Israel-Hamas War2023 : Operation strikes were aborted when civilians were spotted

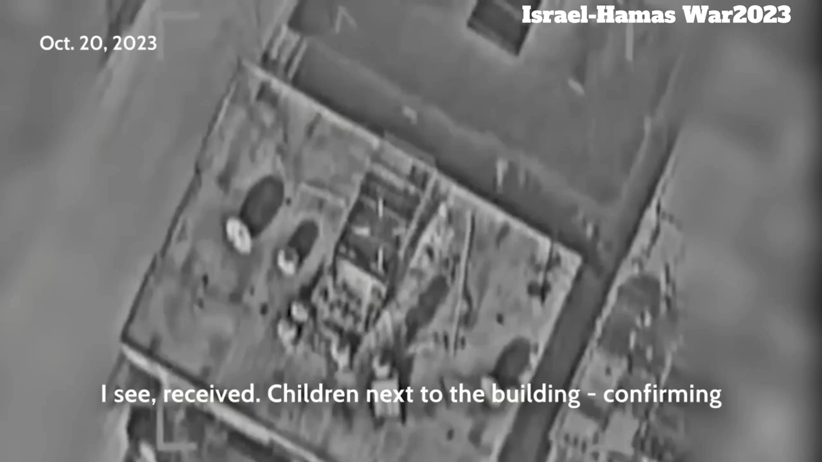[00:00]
רואה, קיבלתי ילדים בעצם עוד למבנה, מוודא. ועוד אנשים על הכביש, שגם כן תנועה יחסית ערה. אנחנו עוזבים את המטרה הזאת, היא לא מאושרת.
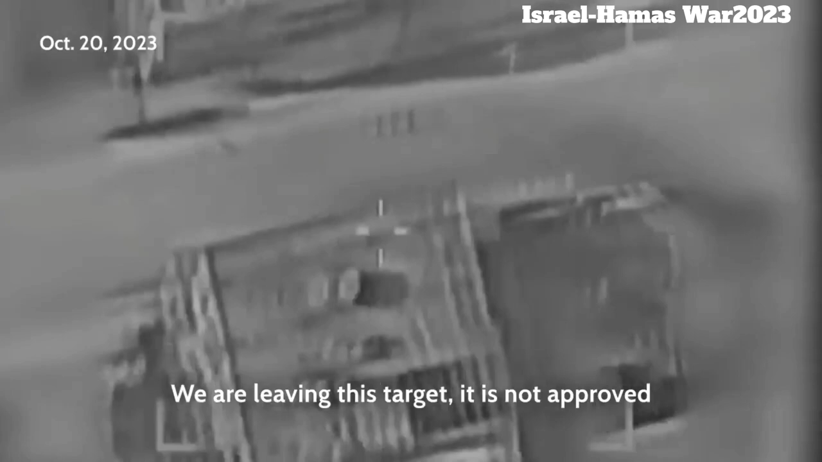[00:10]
יש 4-5 אנשים צפונית למבנה. המטרה הזאת נמנעה בעקבות הדיווחים על ביתים מעורבים. 5 ילדים לא עוברים, נייחים ליד המבנה. חדל אש, חדל אש.
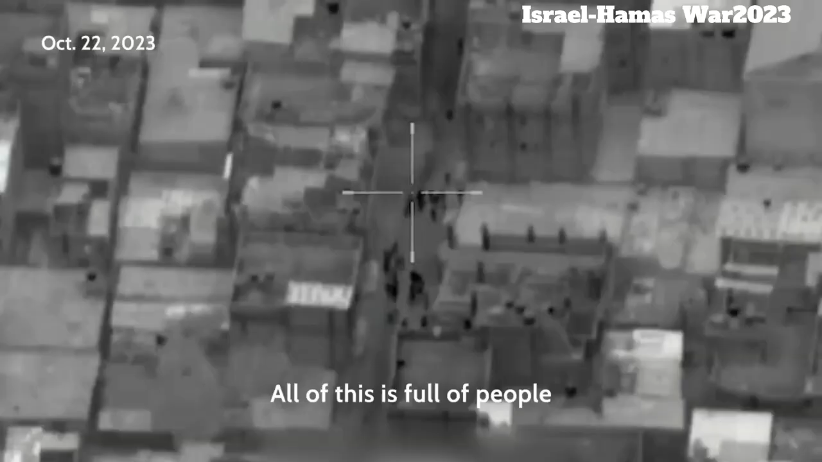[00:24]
זה כל זה אנשים. לאורך כל הציר יש כאן הליכה, אני מציע לחכות עם התקיפה. טוב, חדלנו את המטרה הזאת.
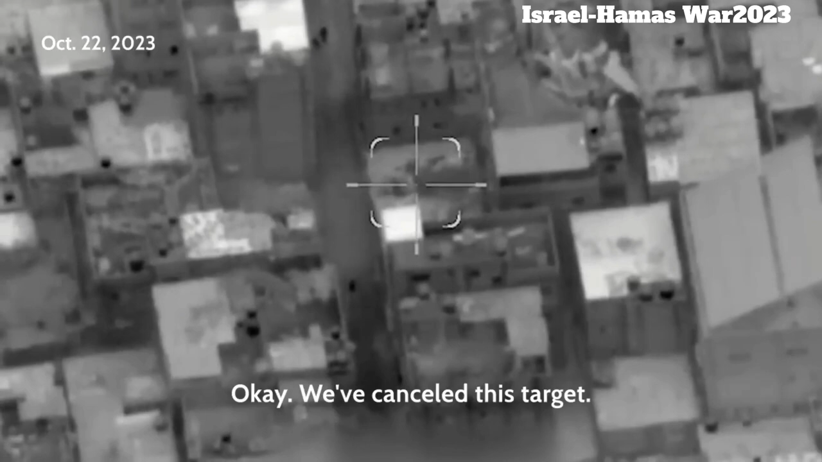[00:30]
יש אנשים, לא שיגרתי, מלא אנשים. קיבלתי, לא שיגרתי, קיבלתי.
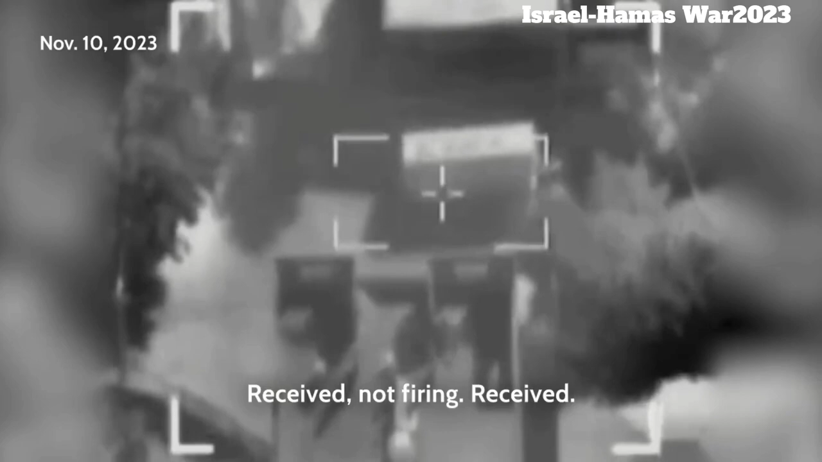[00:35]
שימי לב, אנחנו, יש פה כניסה של אנשים, הרבה אנשים ברחוב, המון אנשים. רגע, יש פה הרבה ילדים, שנייה.
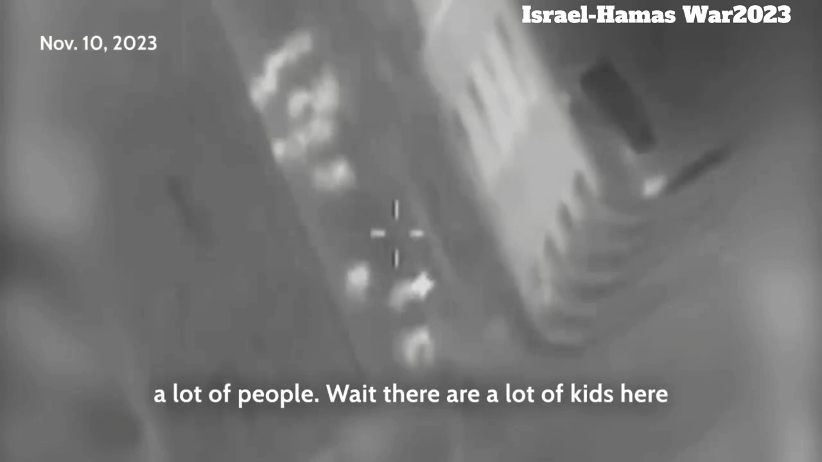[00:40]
כל עוד הם מתרחקים, אנחנו לא מבצעים על הקבוצה.
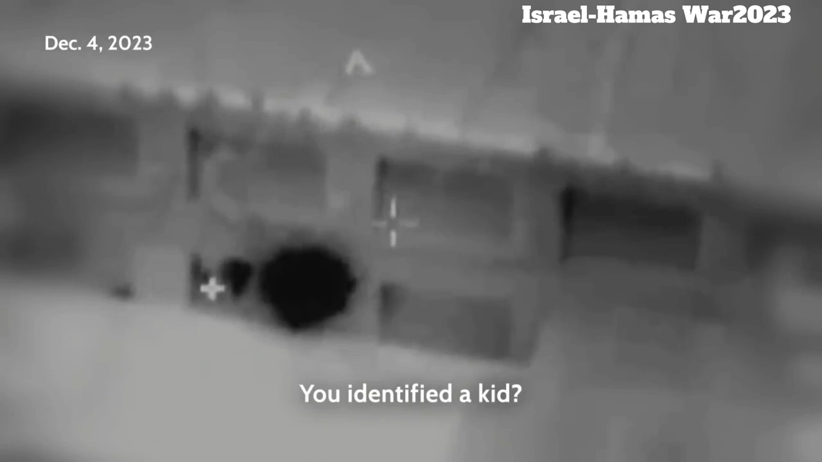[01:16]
רגע, זיהיתי עם ילד? כן, 2 אפילו. אוקיי, אז בואו נעצור את זה כאן.